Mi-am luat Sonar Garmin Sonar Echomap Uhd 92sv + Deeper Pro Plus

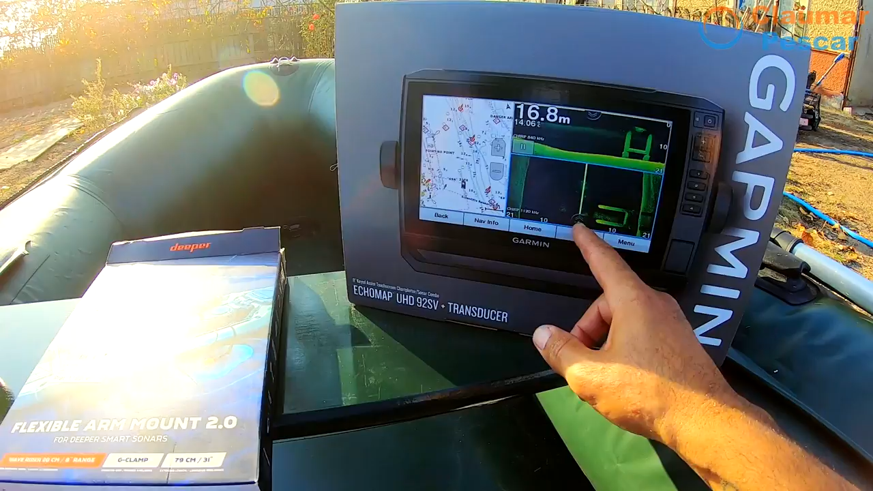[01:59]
On screen: depth 16.8 m
LiveScope Cum unii dintre voi care stiti Vă arata peștii in timp direct Direct,
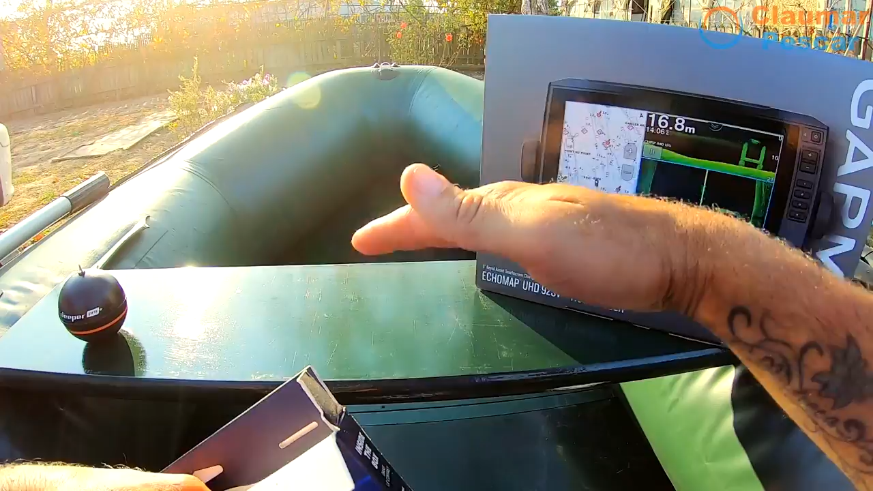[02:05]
On screen: depth 16.8 m
direct, direct Ia sa vedem ce avem aici Adica arata peștii cand merg Cand mananca,
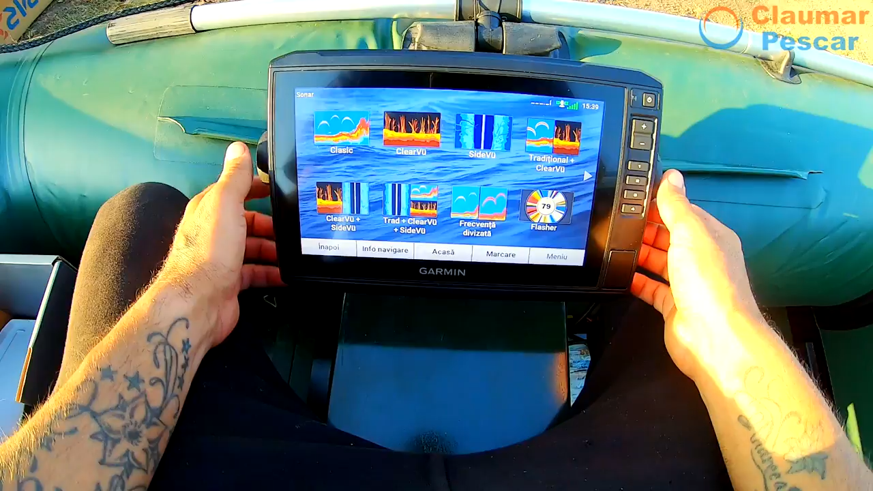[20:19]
Da Vedeți Deci cu traductorul Montat Functioneaza Ok
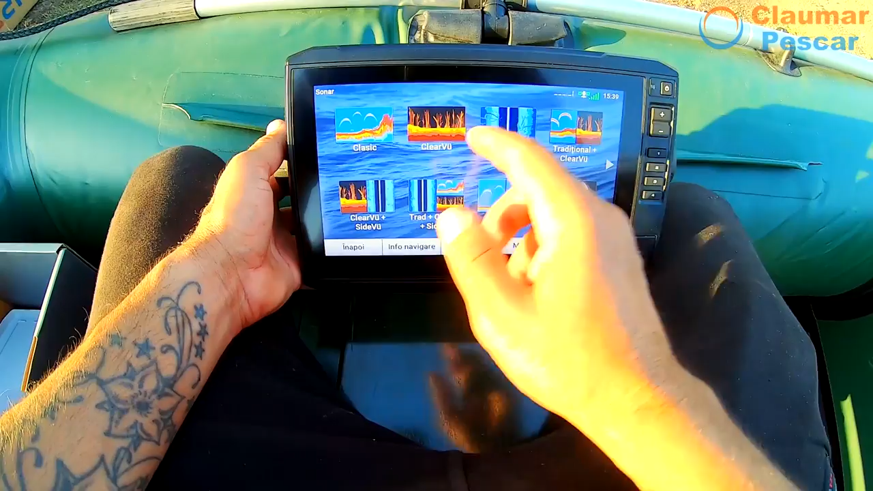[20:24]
si avem Classic Clearview Sideview Traditional plus Clearview Adica
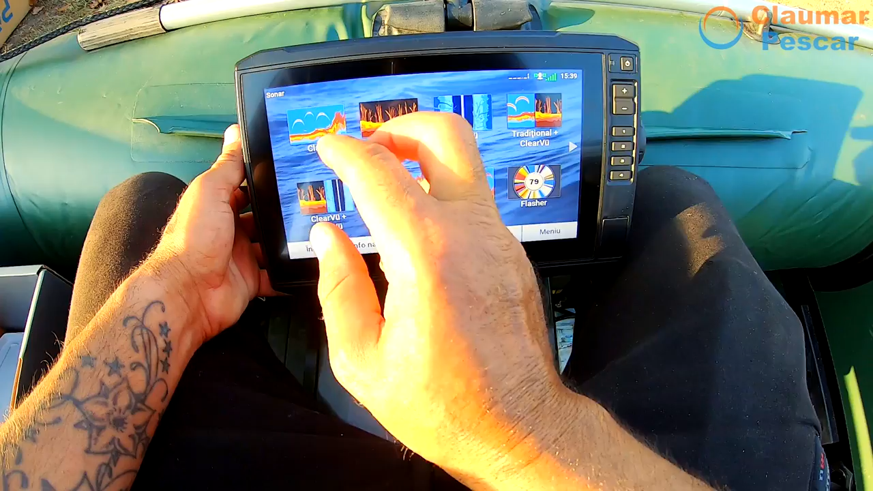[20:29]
ambele La un loc Clearview plus Sideview Vedeți Deci mai
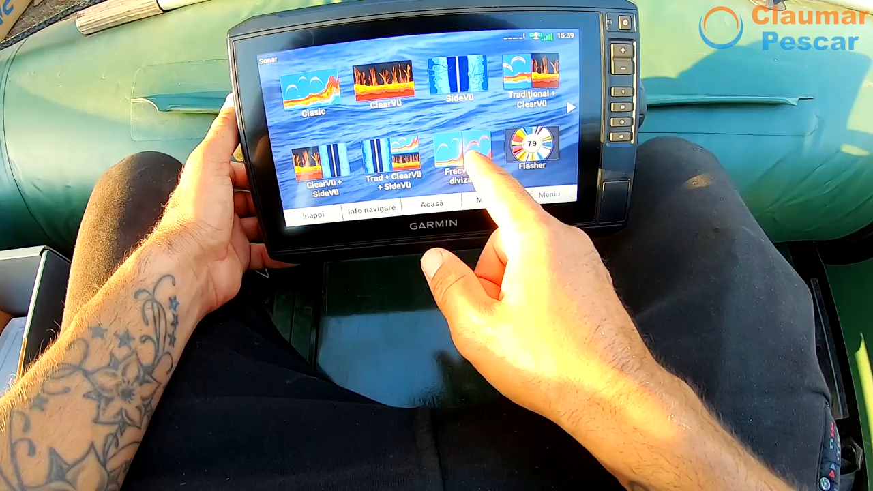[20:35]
multe combinații Frecvența Divizată Flasher Ce e asta
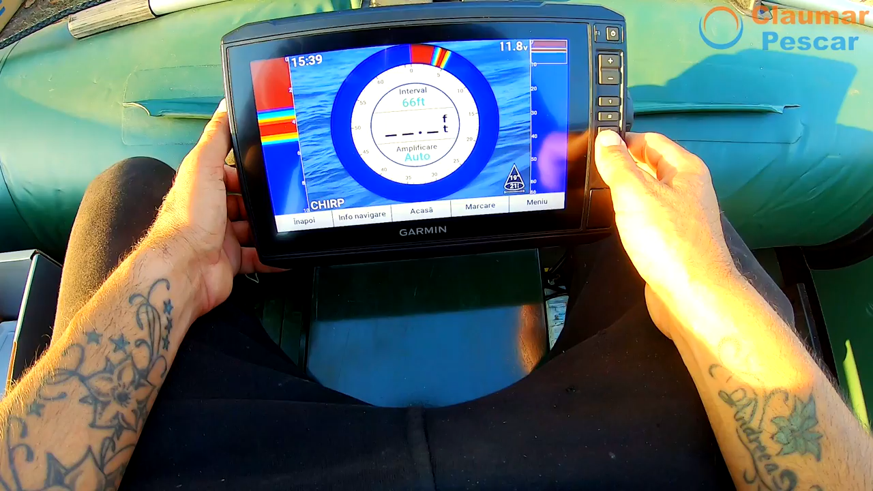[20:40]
In apa Trebuie sa fie conectat la apa Si mi-arată ce si cum Si
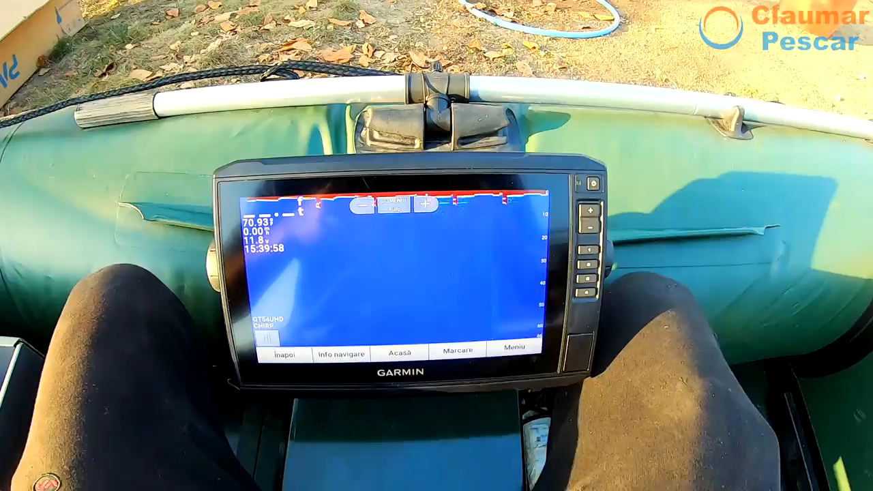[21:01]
Sonarul Ia sa vedem Aola Deci de cand am asteptat Ghestile astea Acuma nu are ce sa-mi arate Trebuie sa merg pe modul
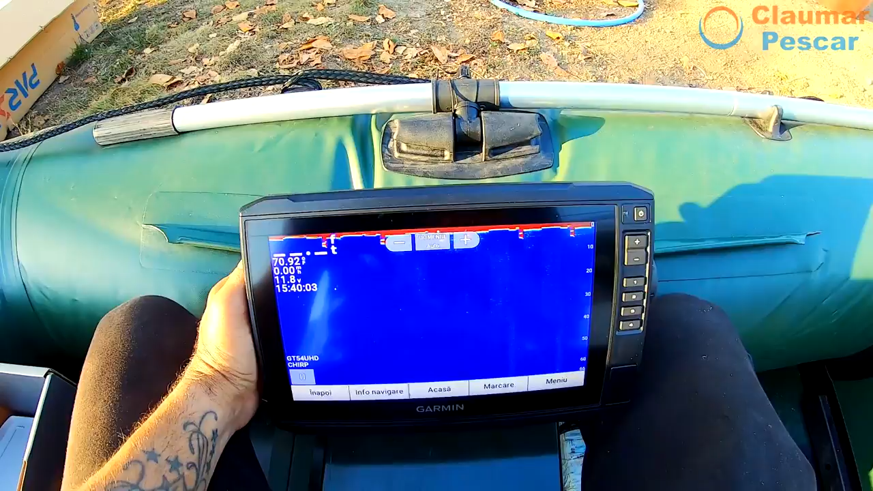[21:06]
Vedeți Nu are ce sa-mi arate Temperatura
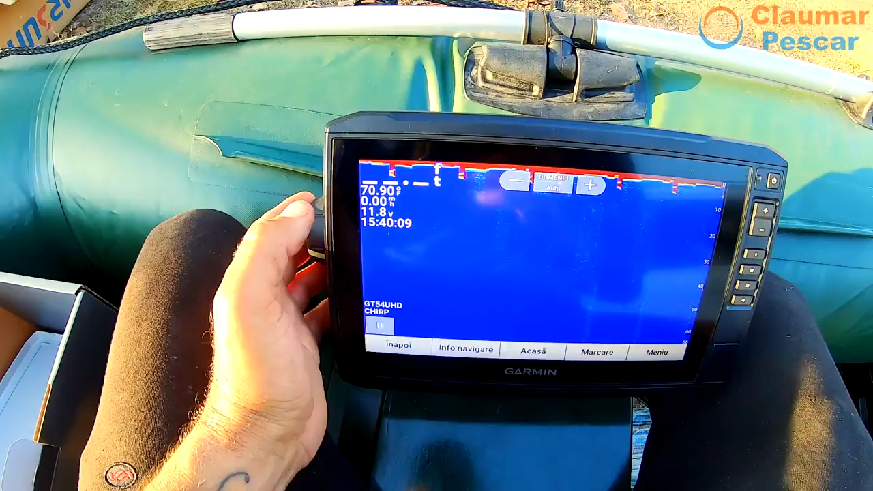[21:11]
Curentul bateriei Da Nu are ce sa-mi arate Pentru ca
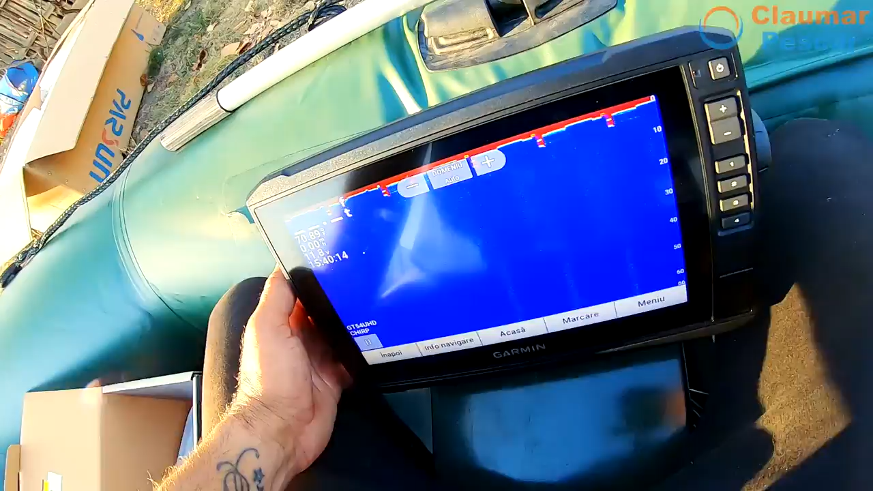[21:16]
E foarte sus Asta pus Senzorul Adica e sus Nu e bagat in apa Si nu are ce sa-mi arate
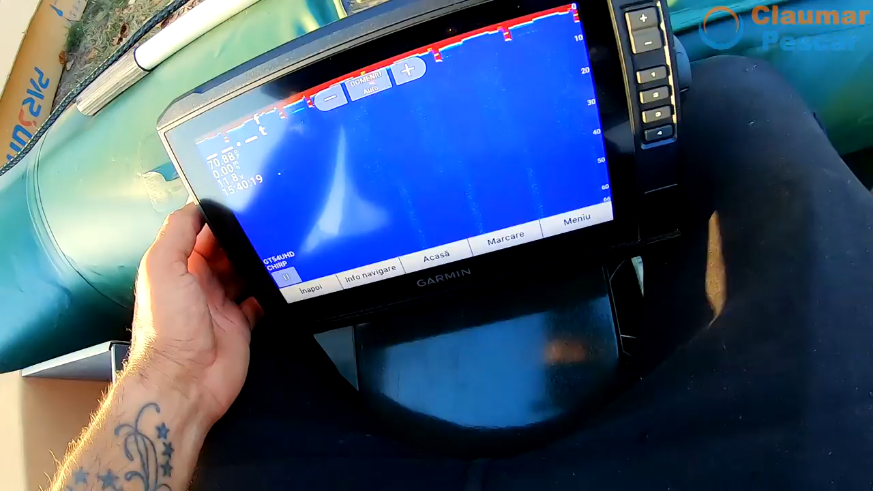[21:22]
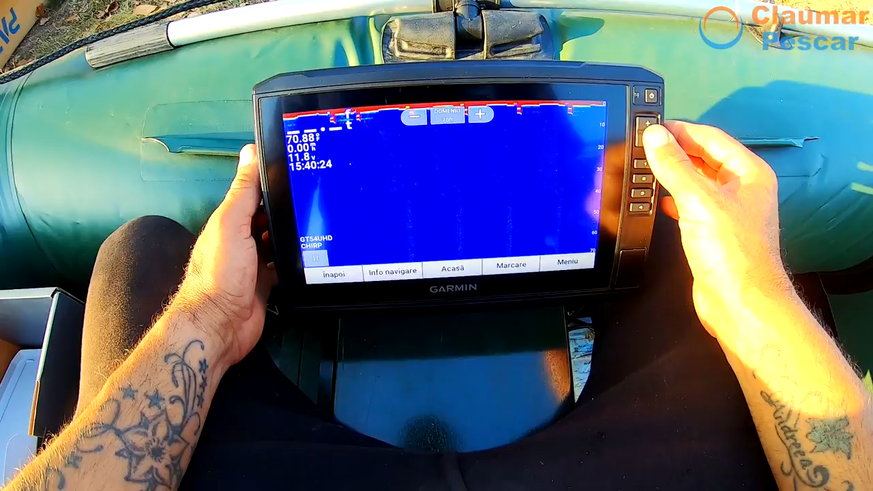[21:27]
Hai de capul meu Vă dați seama ca Aici o sa-mi arate Pești Clearview La fel Da Trebuie
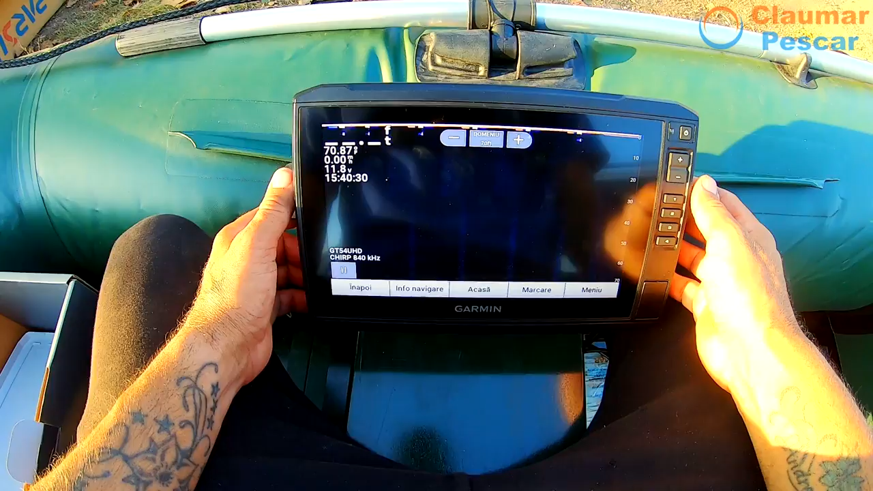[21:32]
sa fie pus Trebuie sa fie bagat in apa Ca sa